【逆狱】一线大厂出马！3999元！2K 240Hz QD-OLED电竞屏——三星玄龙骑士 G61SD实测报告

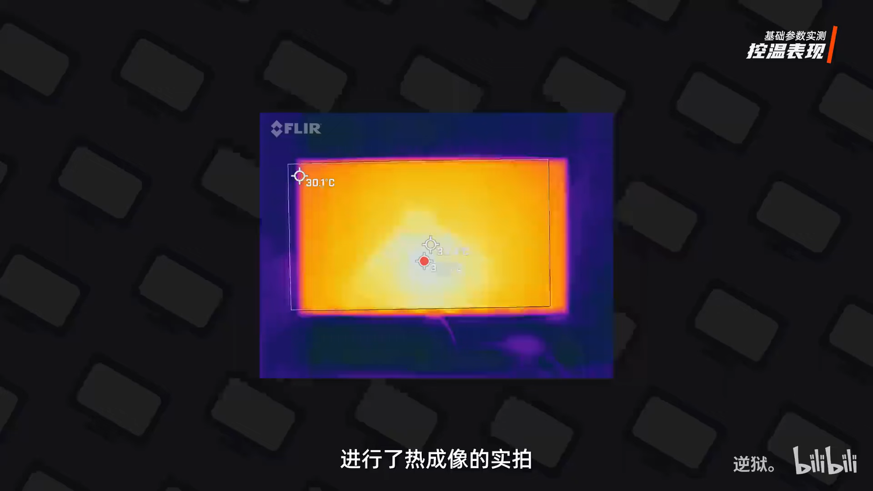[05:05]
行了热水上的实拍实测屏幕的最高温度出现在中间偏下的一点点位置最高温度是325
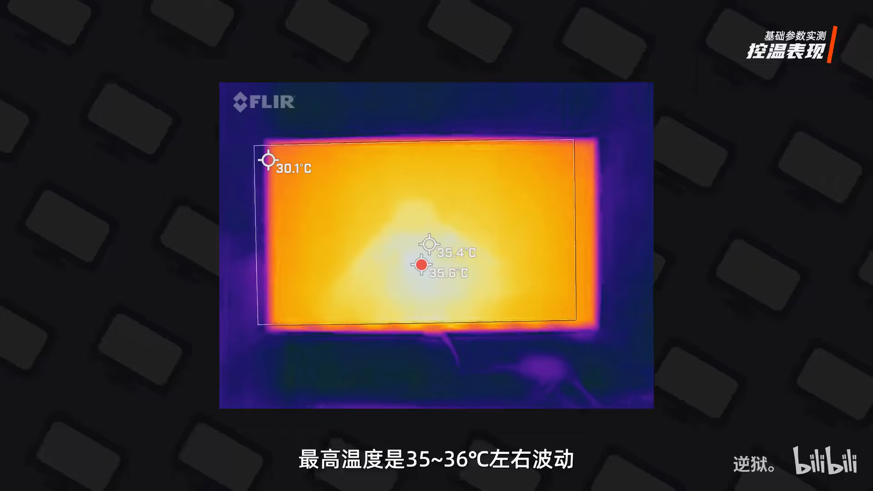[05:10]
-36摄氏度左右波动控闻表现还是比较出色的重点数据实测环节这款显示器只有一档Overdrive实测平均Great-Great显示速度为0.